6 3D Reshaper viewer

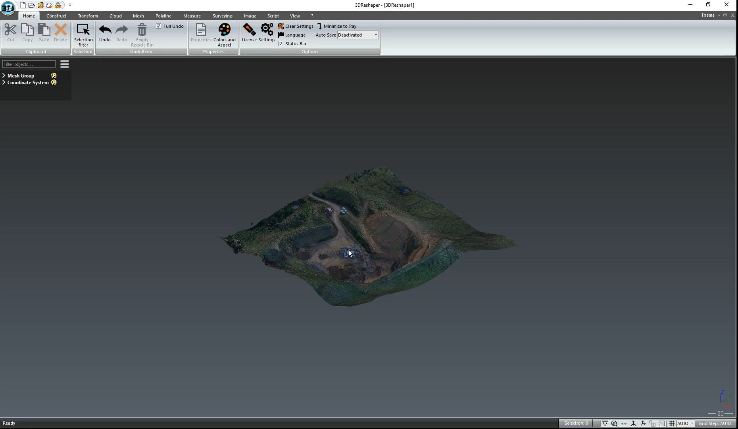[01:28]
So you'll see that it looks very similar to the 3D PDF. The way that you move the data in 3D Reshaper is slightly different. Instead of the left-click for the rotate, you use the right mouse button.
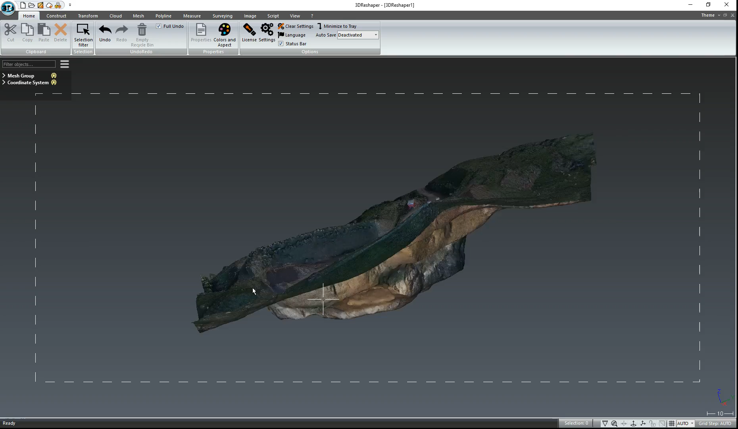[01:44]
So hold down the right mouse button and move to data.
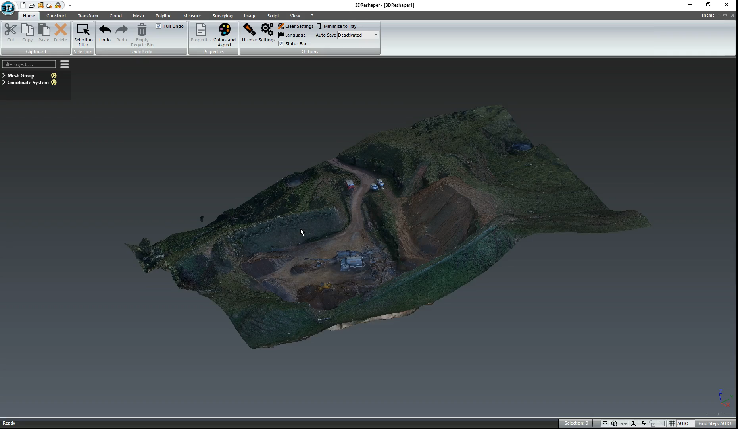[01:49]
And again, the mouse wheel will zoom in and zoom out.
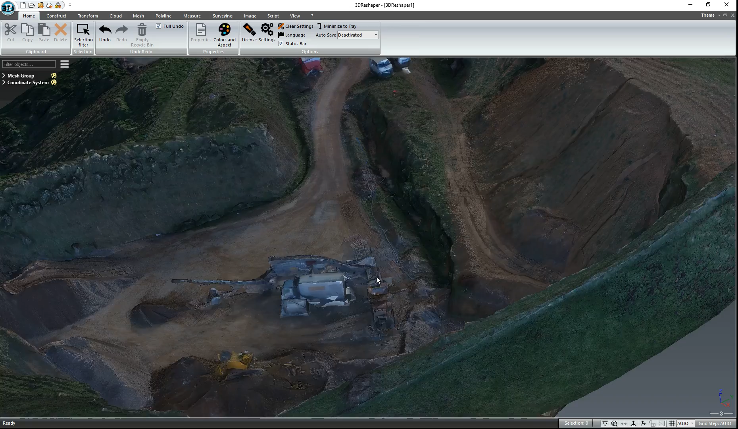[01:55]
Holding down the right mouse button and swivelling, you can get a little bit carried away sometimes.
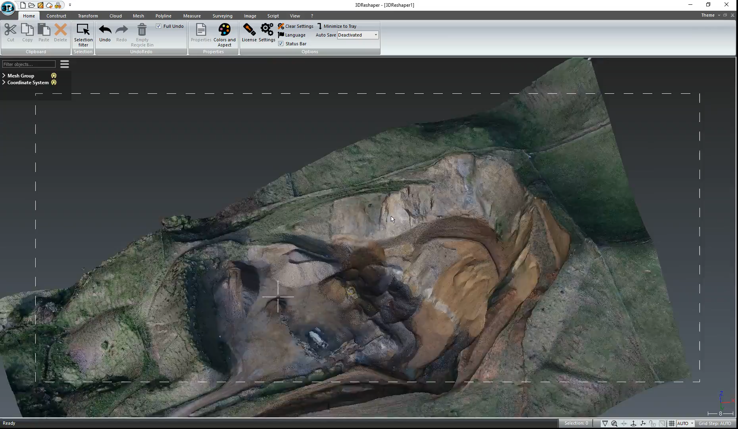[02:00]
You see here, it's quite hard to keep track of this data. But on the Free Viewer, there's this nice icon down here, Use Reference Vector.
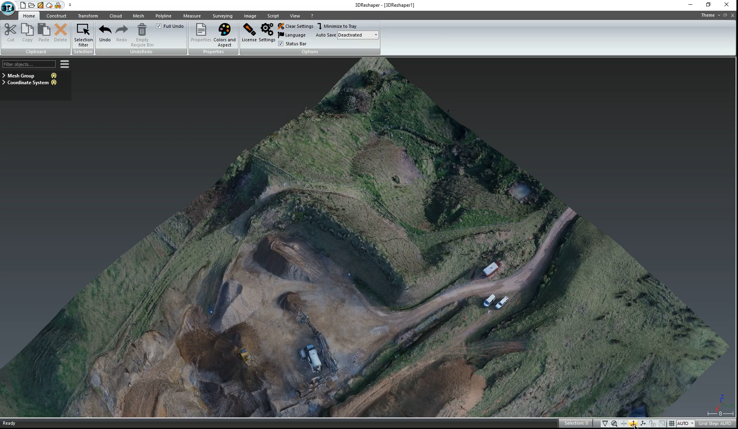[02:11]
That's your right mouse button.
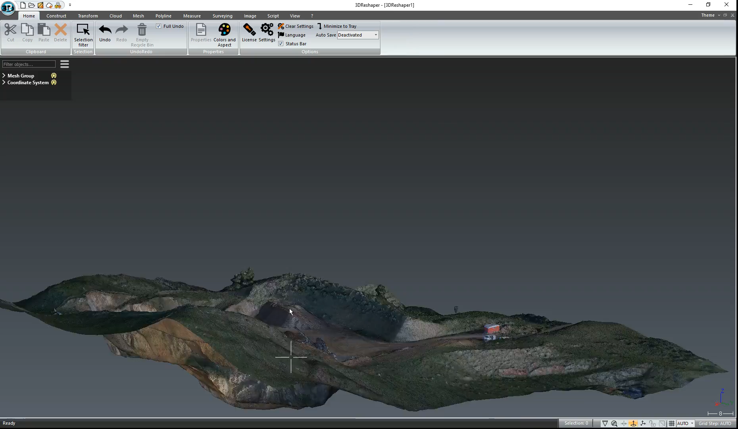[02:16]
It forces the data to stay more vertical and it makes it a lot easier to keep it looking sensible. So now to doing some measurements. Let's say you wanted to know how high this particular face was. By clicking on the Measure tab here and then you'll find Measure with Mouse. So left-click on that and we'll bring up this window.
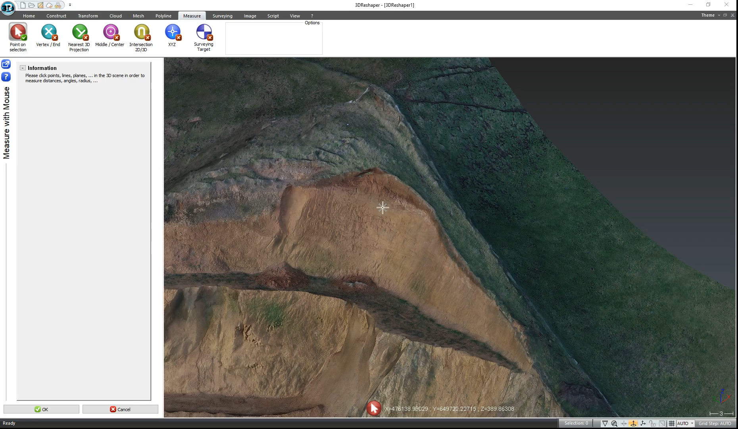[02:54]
Now one thing we have to make sure of is that this icon here, Point on Selection, has a little green tick beside it. That means wherever you left-mouse click, it is going to take a measurement. So if we want to do this top of batter,
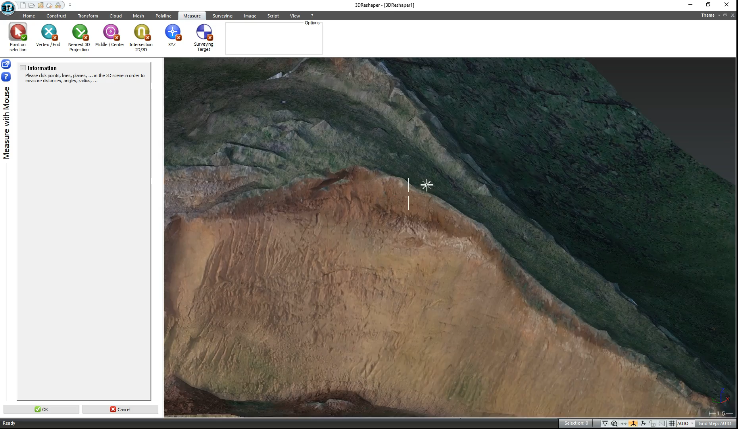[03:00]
so we use our right mouse to move it around and then zoom in. And we want to take it here.
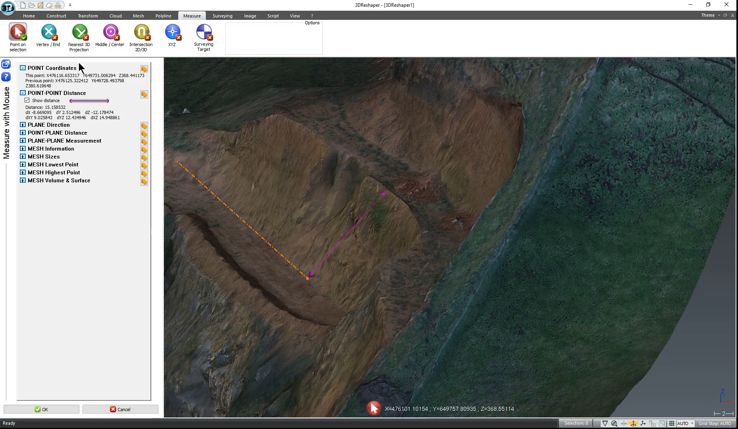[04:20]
But because it's also bringing off the coordinates, this is quite useful if you need to get us to set something
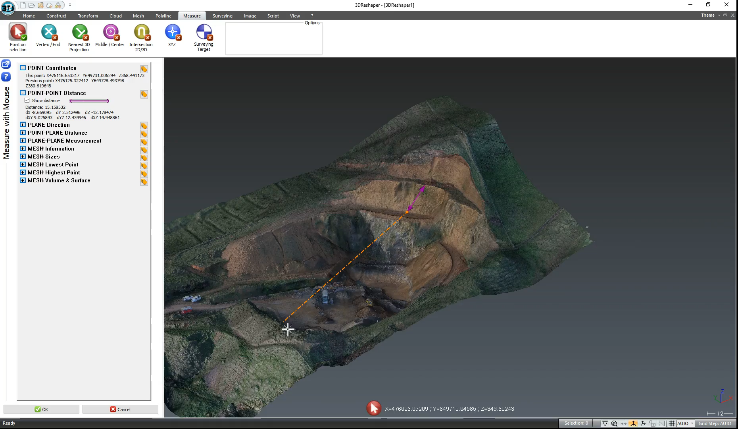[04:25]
out or you're trying to explain where you want something done.
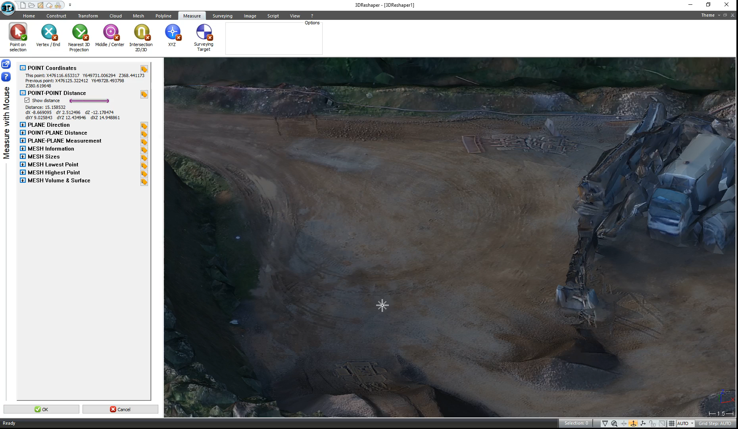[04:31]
You can just left-click on a point and it will give you the coordinate and elevation.
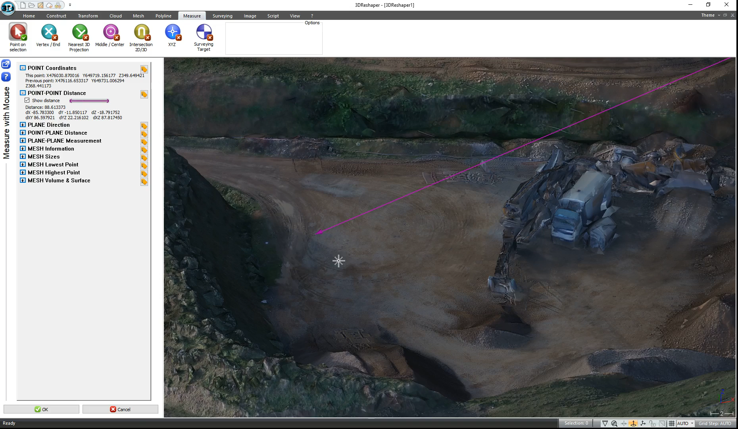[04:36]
And you can just cancel to come out of there.